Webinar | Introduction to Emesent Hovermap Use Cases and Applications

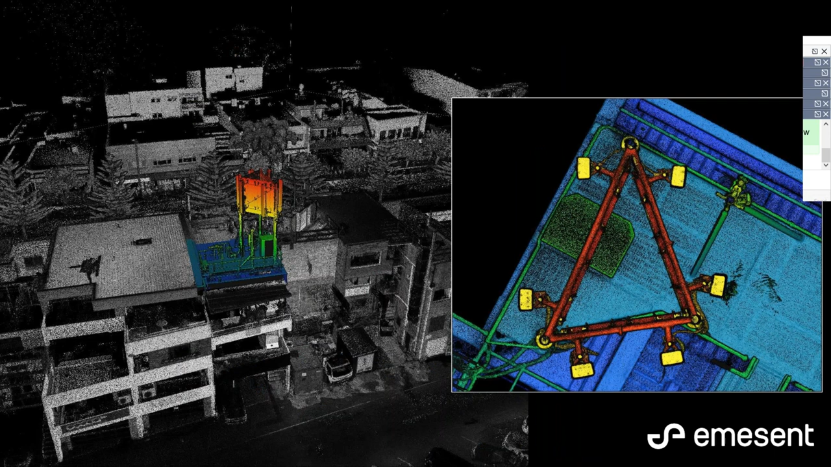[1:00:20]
So one of the things that we can pull from this is also change detection.
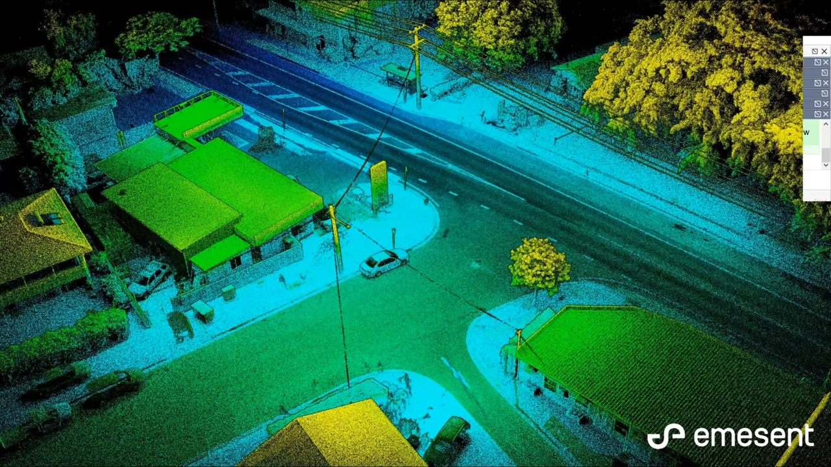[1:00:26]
So if the angles of those panels have changed for some reason, if we have multiple scans, we can look for change detection in that type of asset as well.
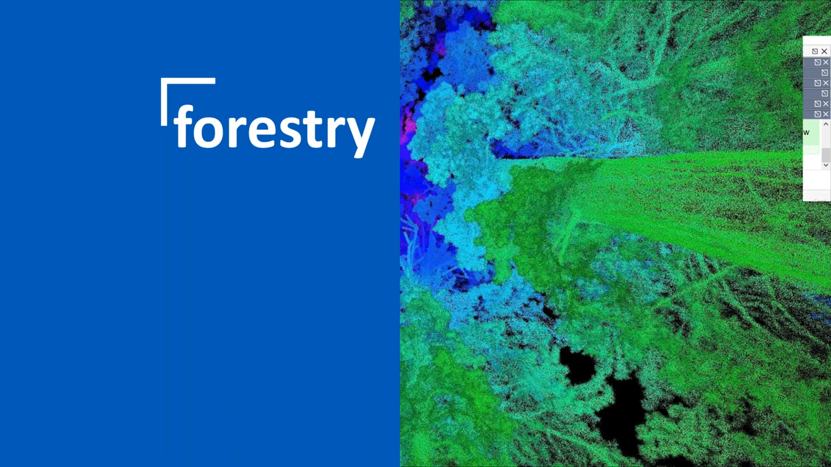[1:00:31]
Forestry is another one that's become quite of high interest recently. It's being used in New Zealand and here in Queensland for those applications and being rolled out in other areas as well. The LiDAR's ability to penetrate the canopy and still obtain good ground returns helps with measuring the heights of the trees,
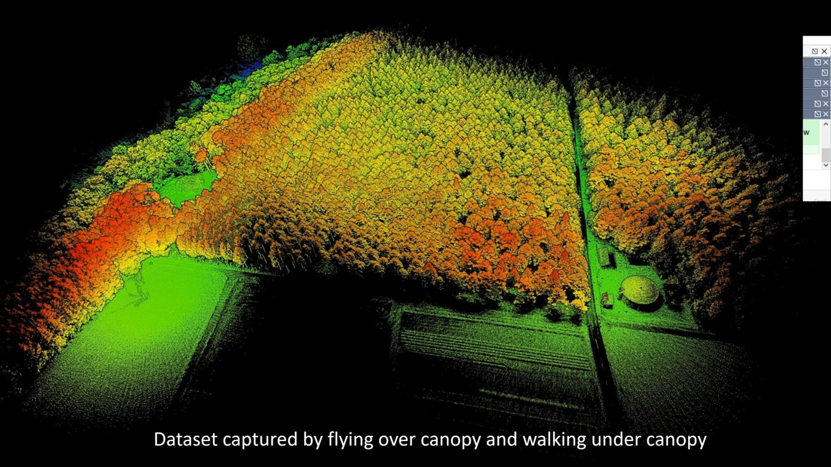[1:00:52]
but also it's imaging the entire canopy all the way through, which also helps with measuring the diameter of individual trees or selected slots. So in this case, the canopy's been cut off, and you can see the ability of Hovermap to obtain good information, good returns on each of the tree trunks, which then are able to be further analyzed by the people that are managing that plantation.
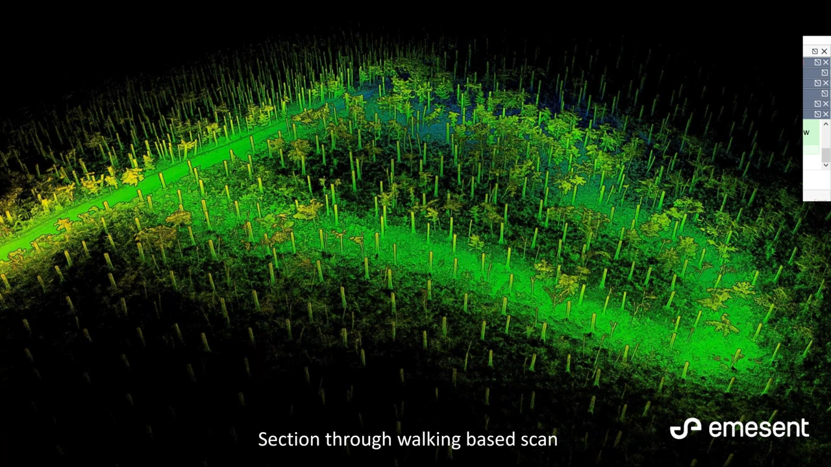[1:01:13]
Yeah, so in this case, you can see all those dark points that are on the ground.
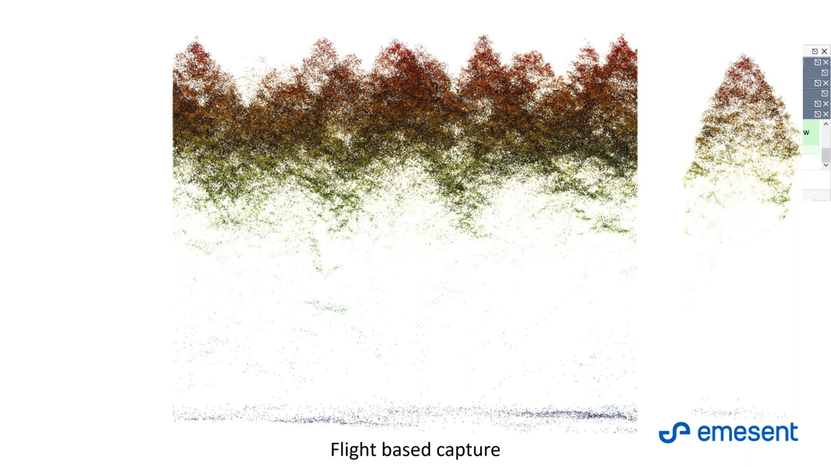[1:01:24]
Those are the ground returns, and then this is a walking scan. So again, it can be mounted to a quad bike, it can be flown, walked, and depending on what your needs are as far as imaging that type of area.
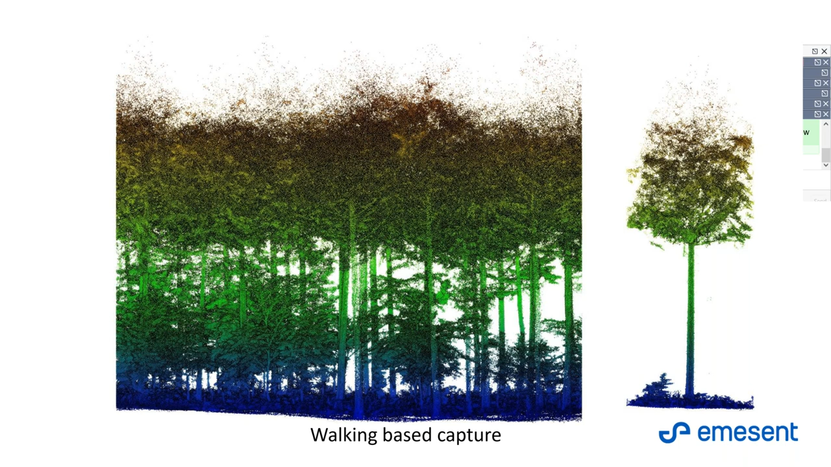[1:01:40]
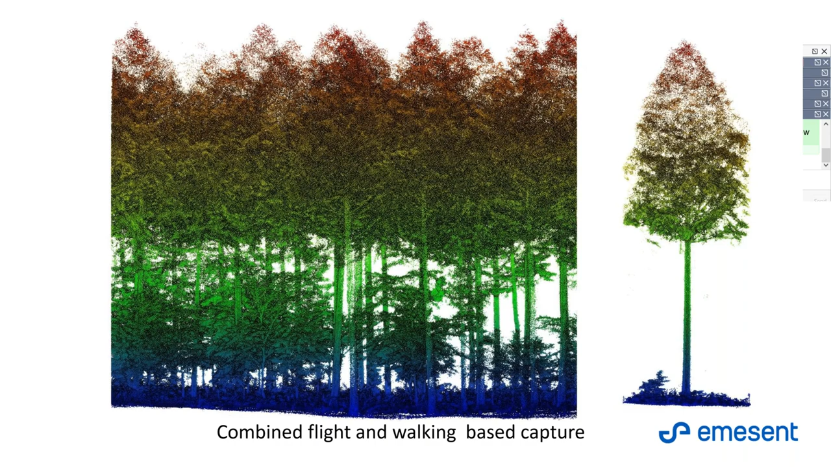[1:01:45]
And they can be merged to have a more complete data set altogether.
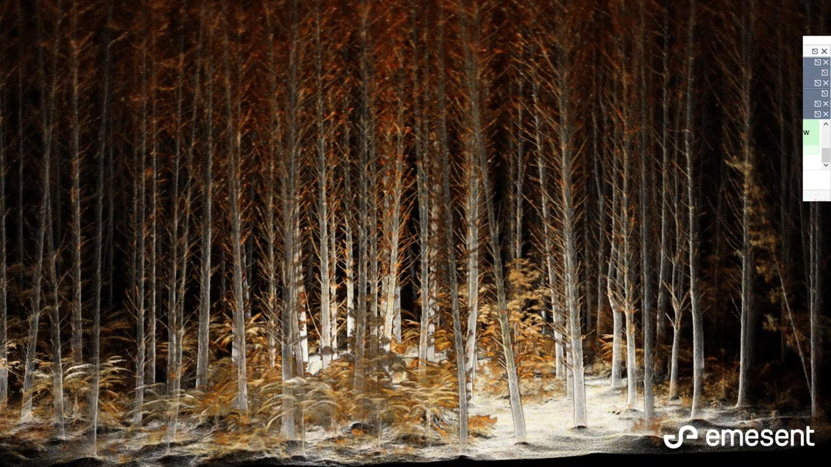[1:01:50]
So very quickly, even the ferns in this image turned out quite nice, I thought.
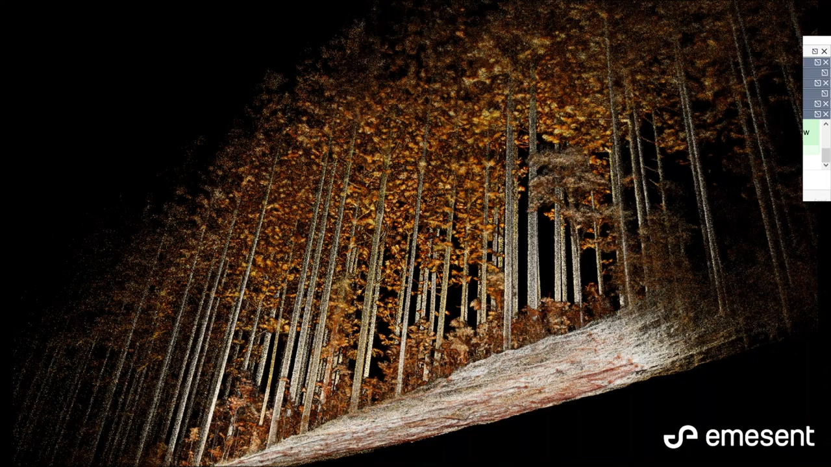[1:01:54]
So with Emesent's advanced autonomy, it actually was able to fly underneath this canopy and self-navigate between the trees and image that
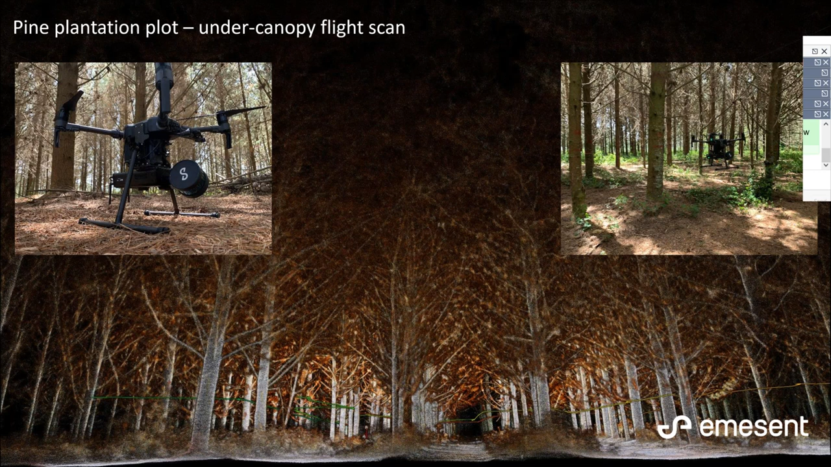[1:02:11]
that area without fear of hitting the trees or flying into the canopy above it.
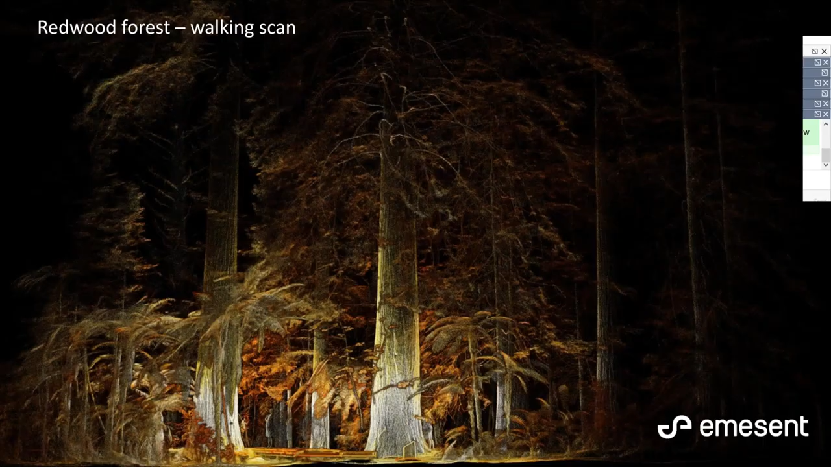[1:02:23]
This can be quite useful if the terrain is quite steep and it's difficult to walk, or if it's impossible to drive. Again, it's just a nice high resolution imagery of that type of area.
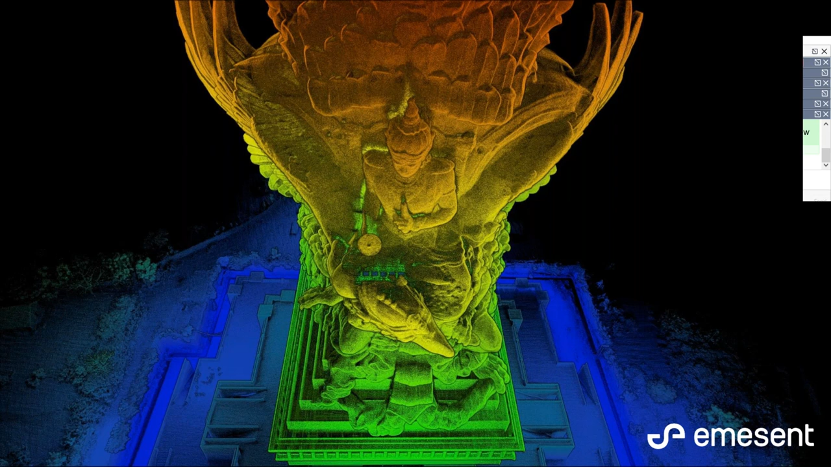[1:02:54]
This was a series of five scans that were merged into a single unified scan to create this model.
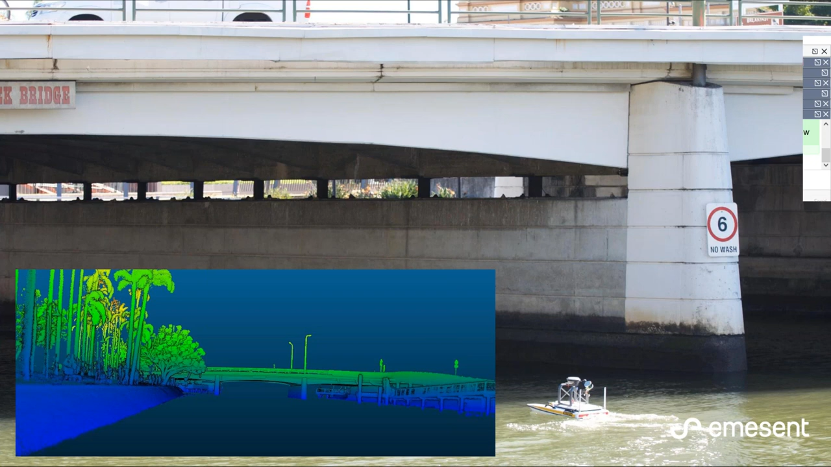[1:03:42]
This is at the Port of Brisbane. We were actually able to merge the Hovermap data with side scan sonar data. So in this case, you can see the boat floating to the right-hand side. We have all the top surface LiDAR point cloud from Hovermap and then merged it with the side scan sonar data, which gave us all of the piles for the jetty and the seafloor.
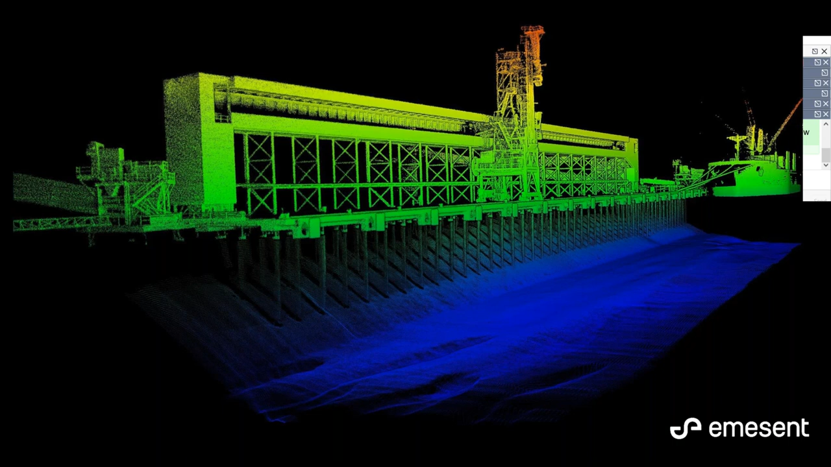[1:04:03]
And point cloud colorization, Hovermap is capable of doing this with a simple GoPro camera. And I think the results generally speak for themselves. Very, very high quality and far
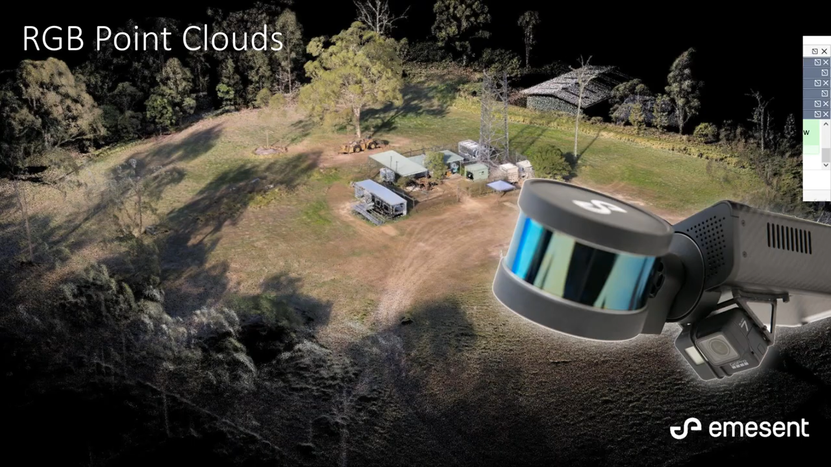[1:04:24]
less bleeding of color than in other systems that I've seen in the past.
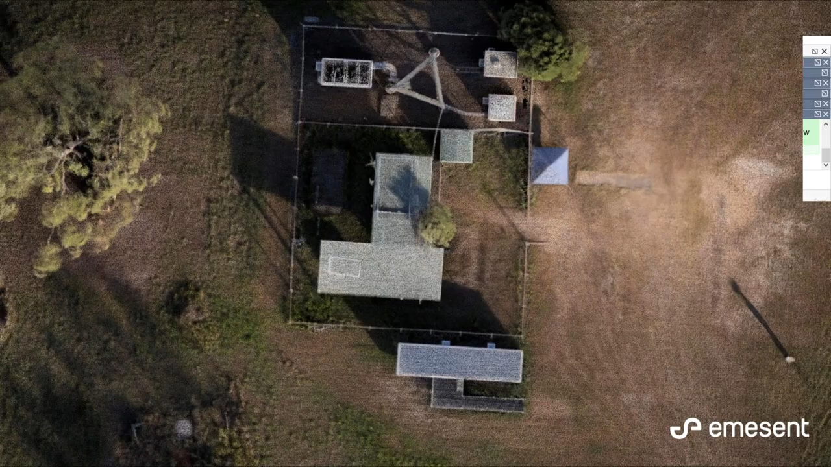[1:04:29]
This is a building that we did in Brisbane recently. This type of colorization can be used in so many different ways, from cinematography, even just to explaining what to stakeholders what they're looking at.
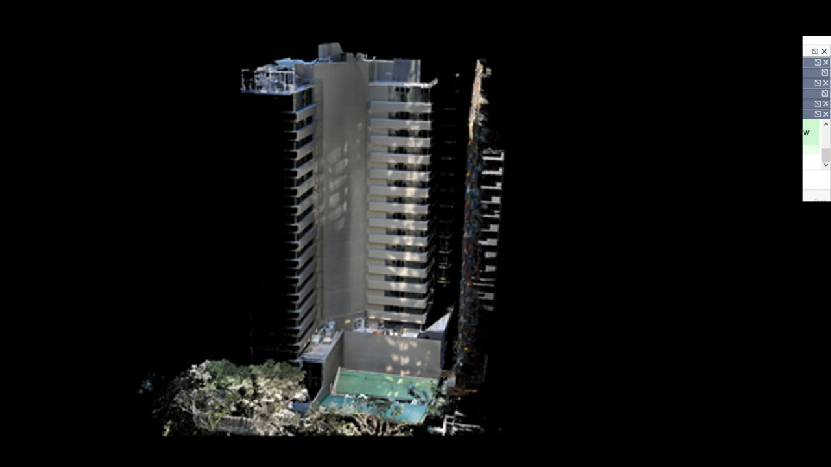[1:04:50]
So a lot of people get confused by all the different colors of the LiDAR point cloud, but when you put it back into true color, everybody understands what they're looking at. This is a true color image of a rock wall feature underground. In this case, lighting is critical. So if it's too dark, then the photographs won't be able to add any value.
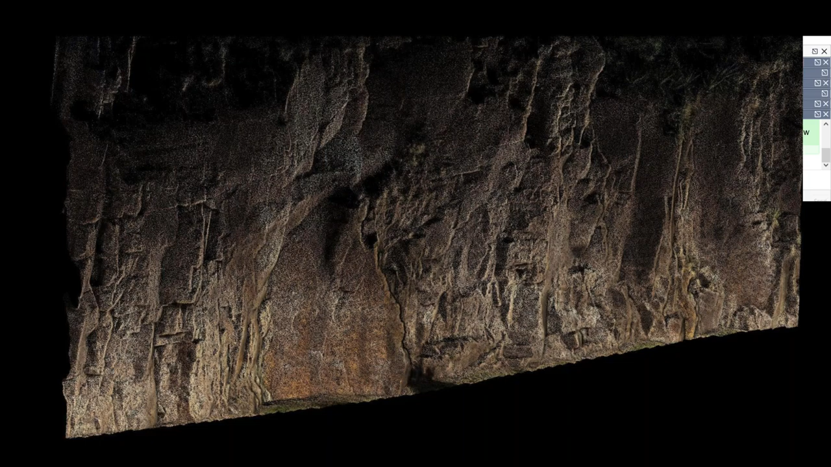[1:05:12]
This is an asset, a rock crusher facility, and they wanted this image for decommissioning.
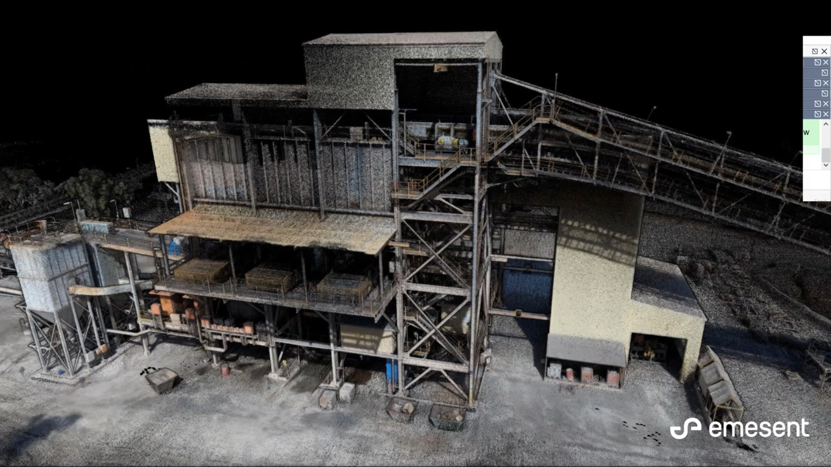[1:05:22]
They want to tear this asset down. And this is helping the engineers understand what is existing there, because that facility has been there for 20 years. Some of forest canopy.
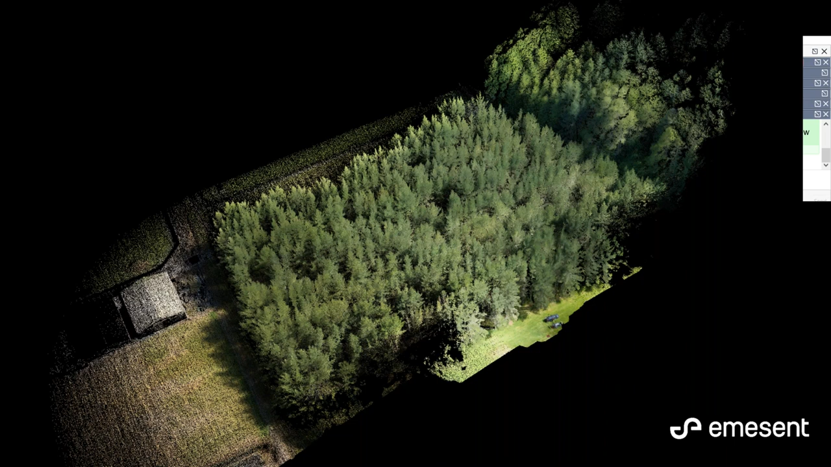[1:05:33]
There could be some interesting questions asked about the health of that crop if the colors are changing.